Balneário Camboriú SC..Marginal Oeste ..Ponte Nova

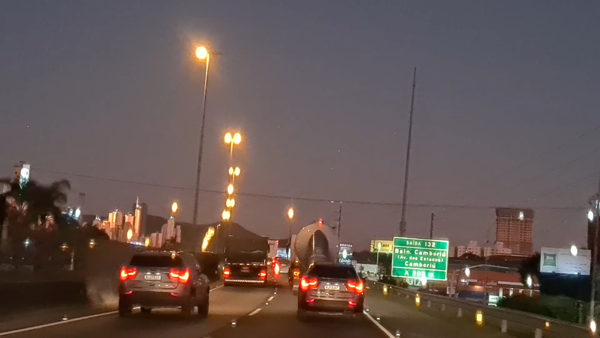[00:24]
esse sentido aqui de Itabera, nós estamos indo lá para Itapema, nós estamos aqui nesse momento em Balmear e Camburu, então, eu vou pegar a paralela da BR ali, que a gente chama-se Marginal Oeste, e vou seguir ela, vou sair lá no Santu,
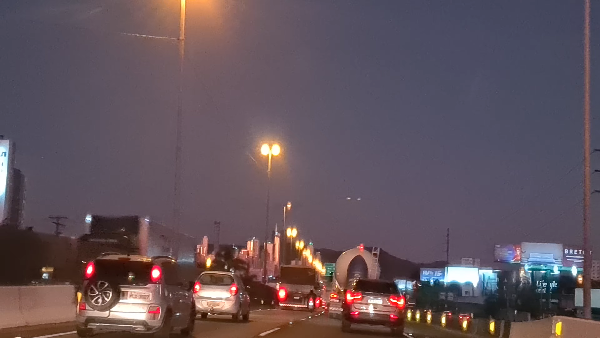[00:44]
no centro de eventos, lá para aquela vanda lá, tudo pela lateral ali, eu vou sair da, ali está dizendo ali, eu vou dando um sinalzinho, porque o meu objetivo é entrar ali,
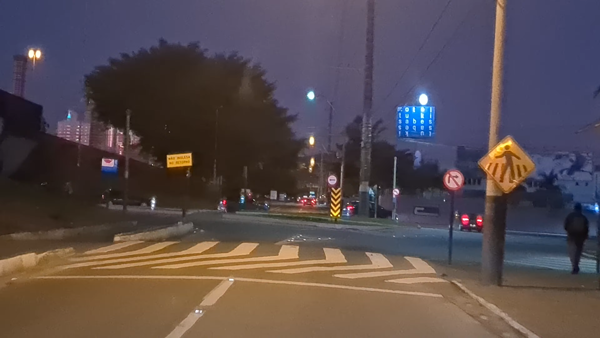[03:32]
E lá para o centro de Balmear e Camburu, e a direita aí você vai lá para o bairro Vila Real,
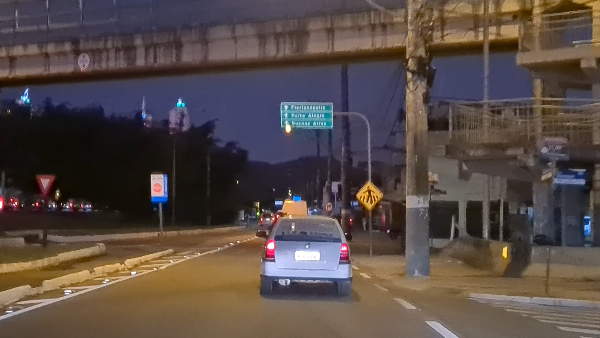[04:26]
Você pode entrar aqui também, olha, lá para frente, vai lá para Floripa,
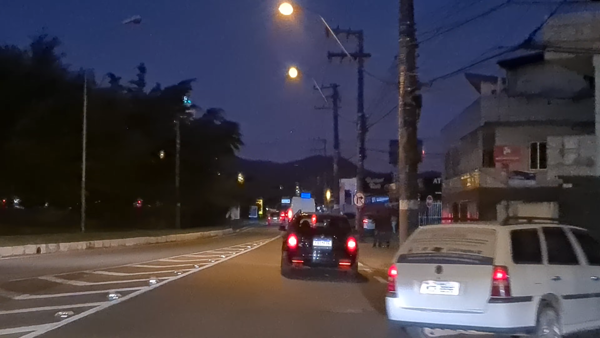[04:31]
Florianópolis fica na parte sul, né, gente?
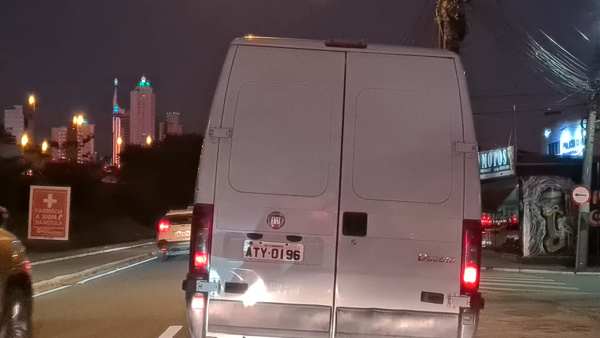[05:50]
Então, para ir para a 3ª avenida Brasil, pega a esquerda aí, tá, gente? Pega a esquerda, olha. Olha os afobadinhos aí, olha. Vai, só.
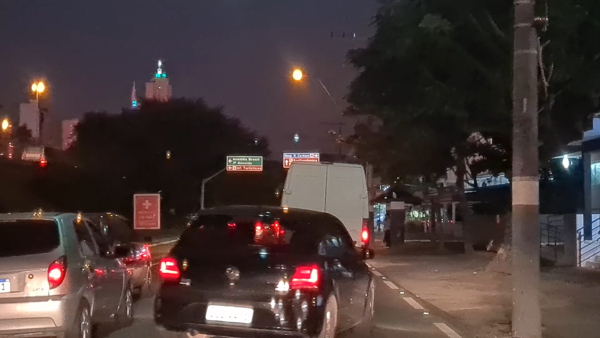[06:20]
Vai, vai, vai. Olha aqui, deu porrada, olha. Se bateram ali, olha. Se bicaram ali, olha.
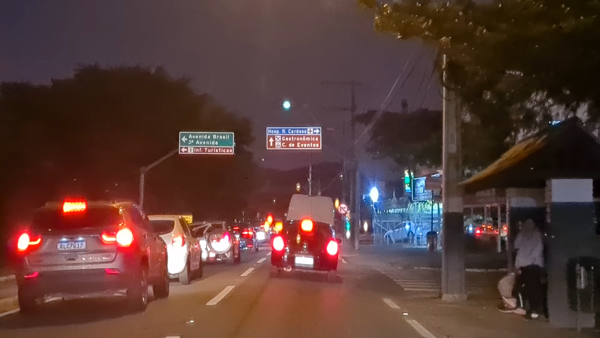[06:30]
A direita ali, a direita ali, você vai para o hospital, é a Rita, né, Nata? Sim. Rita, aqui. Rúdica 12, olha. A esquerda, você vai lá para a 3ª avenida, tá, gente?
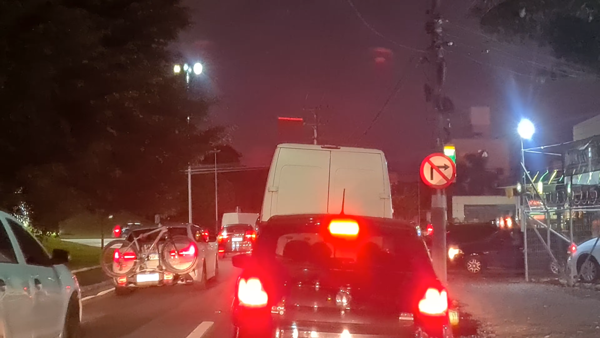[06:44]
Aí, você vai lá para o central. Você volta lá para o central.
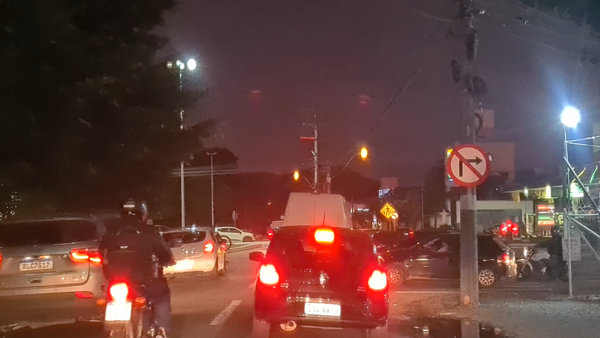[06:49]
E a direita, você vai para a Vila Real, para a 5ª avenida, né? Nosso objetivo é em frente, olha. Vem aqui, olha.
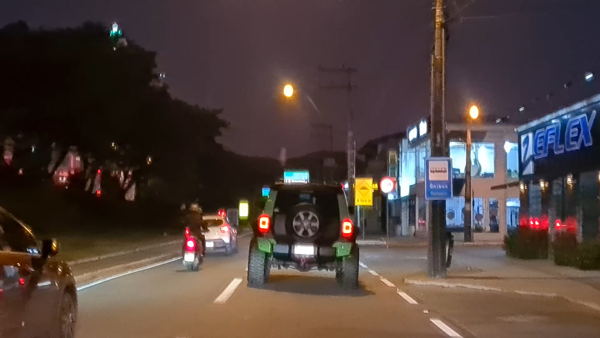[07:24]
Porque o meu objetivo é seguir a Marginal aqui, a Oeste, para ir lá no centro de vento, que a gente chama Santu. Agora é centro de vento.
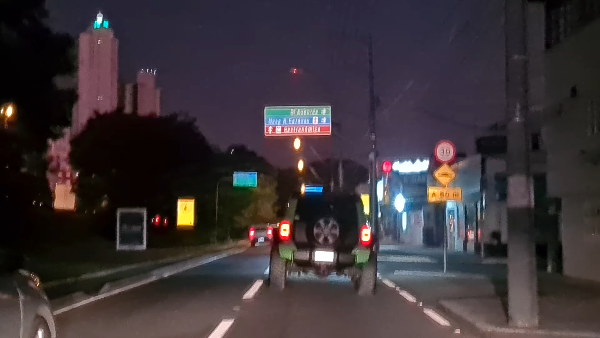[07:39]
Como é que é o nome do empresário lá, Nata?
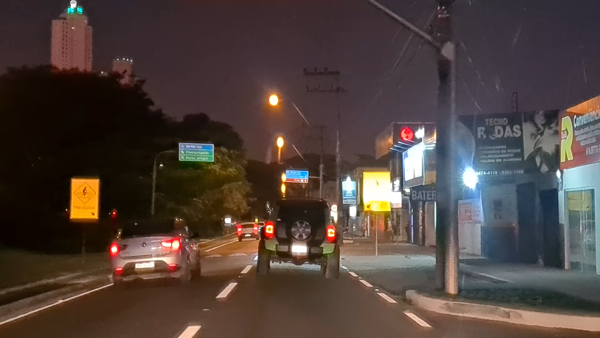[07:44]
Aqui, se você, pela esquerda, se você quer entrar para a BR-101, também dá, tá, gente? Para ir lá para Itapema, Florianópolis. A esquerda, você pode também entrar, não tem problema nenhum, tá vendo? Ok? Vamos seguir em frente. Mas a BR está trancada ali, olha. Nós estamos indo tranquilo, olha. Vocês estão observando que está parada a BR-101?
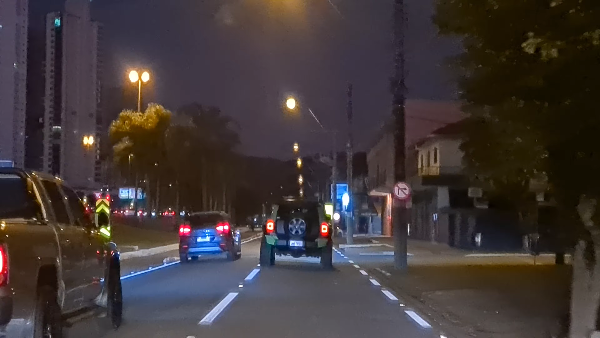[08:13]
Vamos seguir, olha.
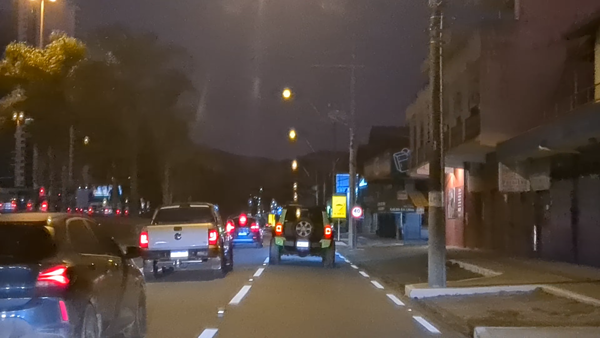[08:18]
Agora eu vou manter, vou manter a esquerda. Se eu seguir em frente aqui, eu vou para a Avenida Brasil ali, é tranquilo. Tem um viaduto ali, uma ponta ali, que você passa por baixo ali. Não tem problema nenhum.
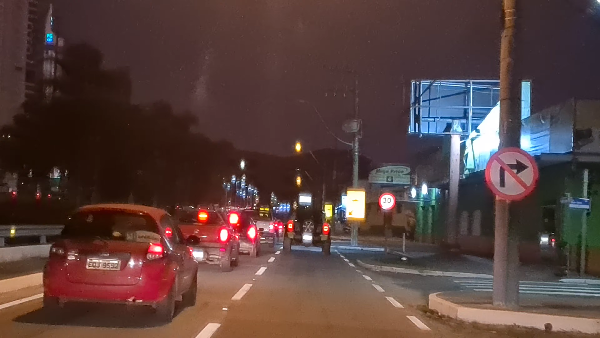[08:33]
Eu vou manter aqui, olha, a esquerda. Olha, essa aqui é a novidade nova, olha. Essa aqui, esse trecho aqui, presta atenção aí.
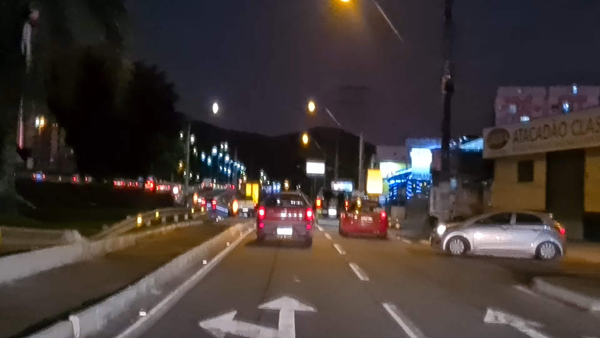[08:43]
Ok, gente? Eu posso seguir em frente, vou lá para a Avenida Brasil aqui, olha. Aqui para frente. Aqui, olha. Isso aqui é tudo novo, olha. Novinho, novinho, novinho. Vocês sempre fizeram agora aqui, olha. Show? Eu vou fazer esse de dia também, tá, para vocês, olha. Aqui, olha, em cima da ponte, você abre duas pistas, está vendo?
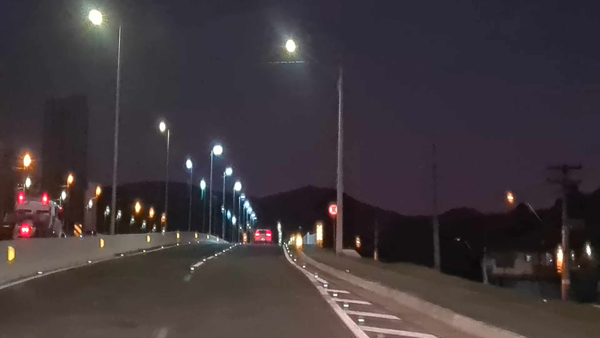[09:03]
Olha, que legal. Beleza? Enquanto a BR está parada lá, eu estou tranquilo aqui, olha. Tranquilo, seguindo o mesmo ritmo, o mesmo... Tudo no ladinho da BR-101. Olha, isso aqui é tudo novinho. Novinho, novinho. Foi inaugurado agora, é quinta-feira agora, dia 9 de junho. Hoje é sábado.
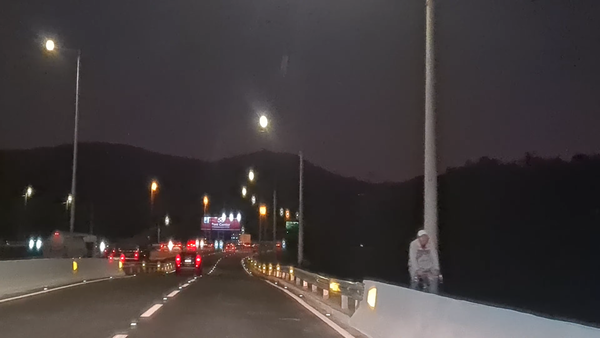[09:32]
Aqui também você pode ir para a Interpraias. Isso mesmo, você vai para a Interpraias. Tranquilo. Você pode seguir aqui, você pode retornar para o centro de Balmeário Camboriú. Aqui também tem mais uma entrada. Se você está na BR, você entra aqui também. Não tem problema nenhum.